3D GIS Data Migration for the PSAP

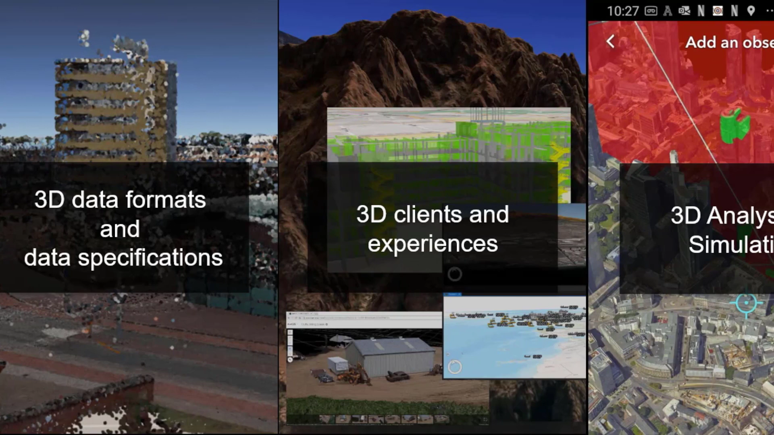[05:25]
We've been getting and producing better analysis and simulation tools, few sheds, line-of-sight analysis, that are now currently available in our configurable app templates.
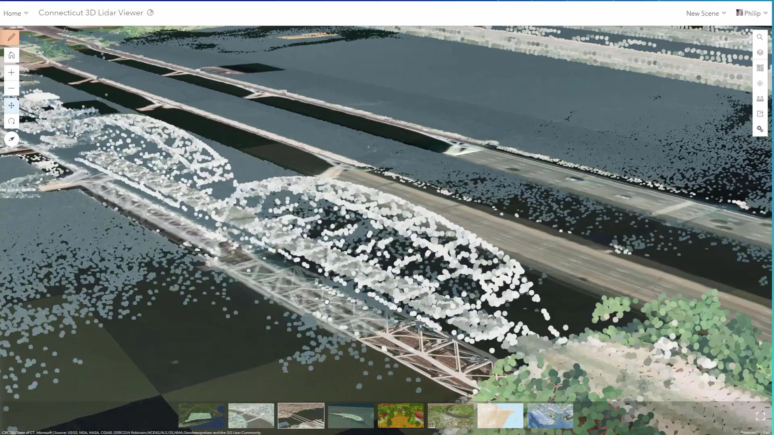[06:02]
It's just a layer type that we have directly available within ArcGIS Online and Enterprise,
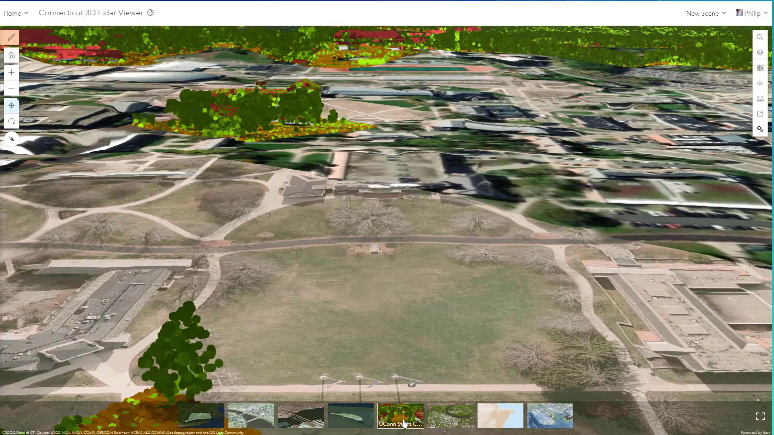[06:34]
meaning is that particular point, is that vegetation, in green, ground, in brown,
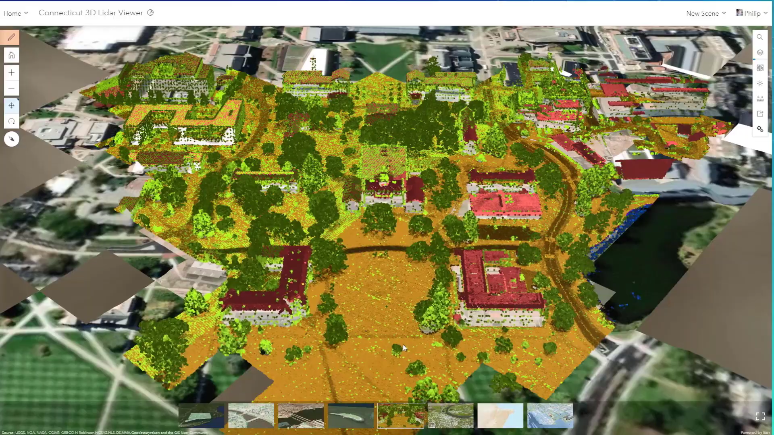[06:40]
or is it a building, in red, or water, in blue?